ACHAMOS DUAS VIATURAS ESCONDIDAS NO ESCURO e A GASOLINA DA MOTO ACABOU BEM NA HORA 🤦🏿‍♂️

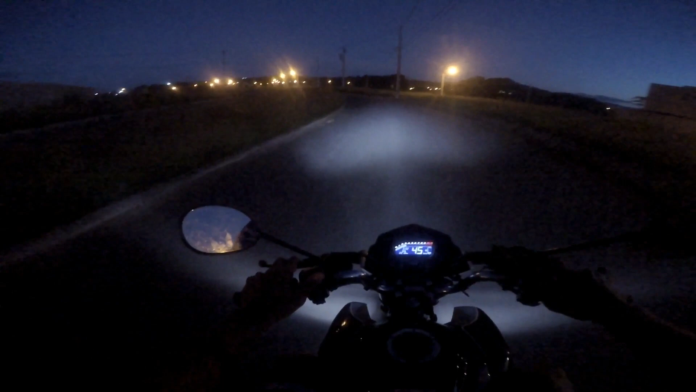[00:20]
Finalzinho do Migral. Será que vamos tomar abordagem ou vamos passar direto? Façam suas apostas. Acho que eles nem estão aí mais. Vista ali. Ave Maria, uma, duas.
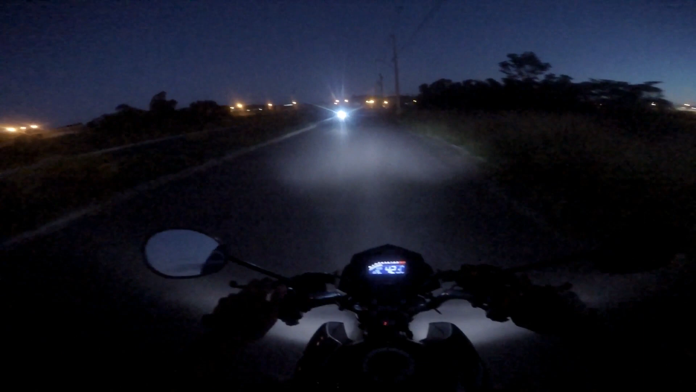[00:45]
É, duas ou é três viaturas ali. Cheio de polícia. Ei, seguro o enquadro, família. Subiu. Vai dar a volta, nem pra pegar a gente. Será que eu vi atrás? E aí, Yuri? Pô, aí, família.
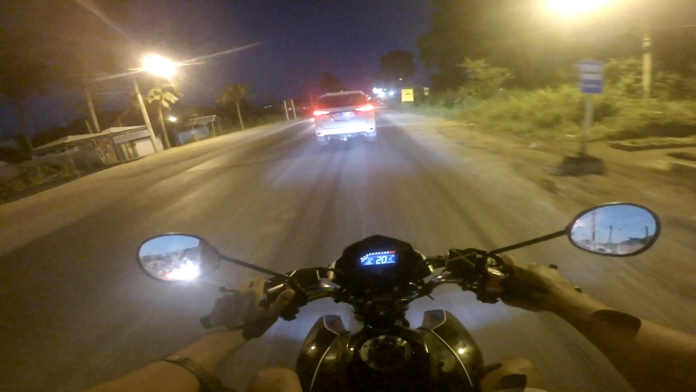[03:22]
Estão bem atrás da gente. Yuri tá com minha mochila cheia de camisa da família da Buna City. Retrovisor tava na mochila que eu botei na moto, né? Que a gente não ia passar com duas viaturas sem retrovisor.
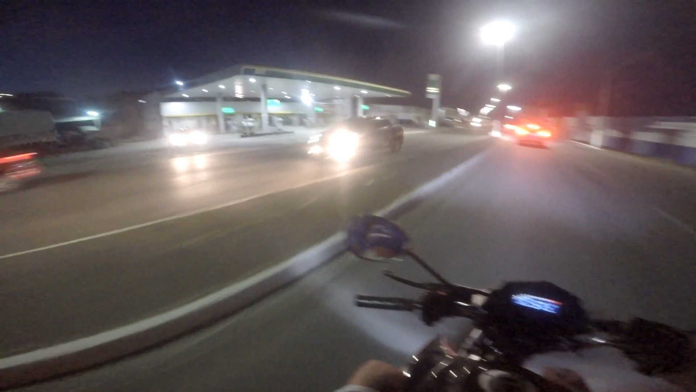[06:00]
Eles entram pra lá por causa do batalhão. Porra. Perdemos um vídeo viral. Já pensou? A gente pega uma abordagem no meio do breu, no escuro.
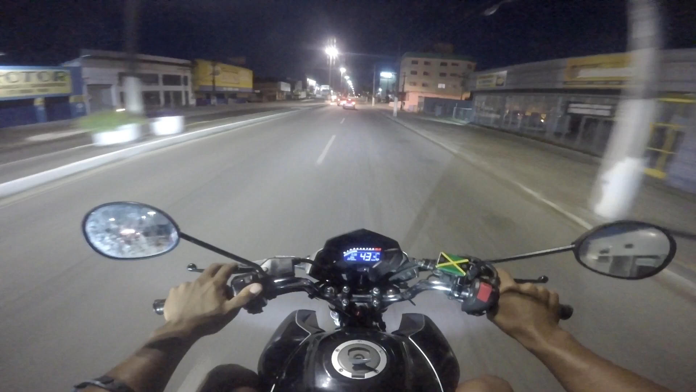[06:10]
Mas eles iam ver logo esse treco piscando aqui, ó. Vê logo. Tá, esse posto é fral. De lá da frente.
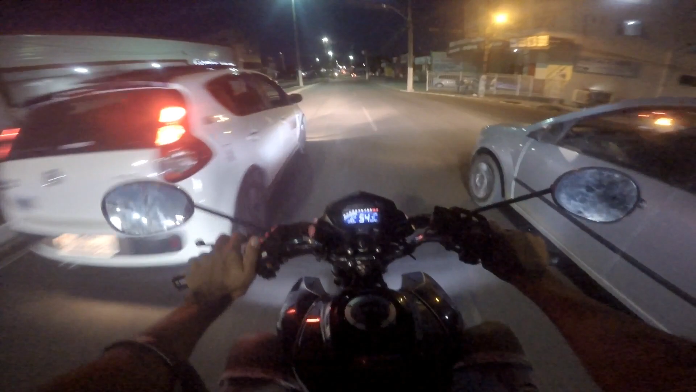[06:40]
Fazer o quê? Hã? Vai galera agora.
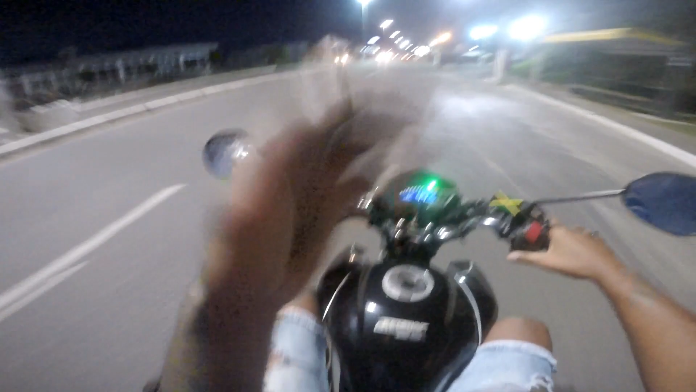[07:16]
Vai ter que virar ela. É.
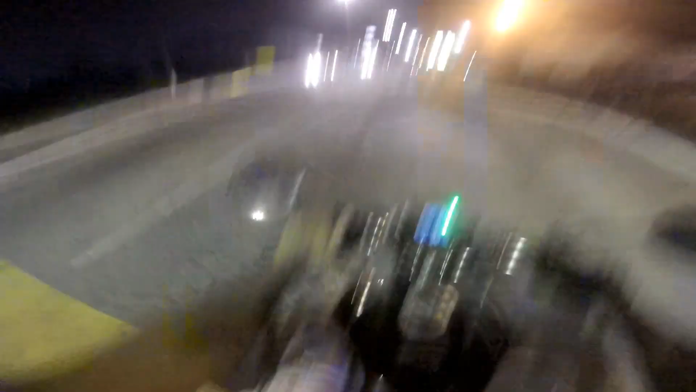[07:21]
Ó, da última vez eu falei aqui, né? E aí família, a gasolina acabou, onde a gente parou? Onde a gente parou, família?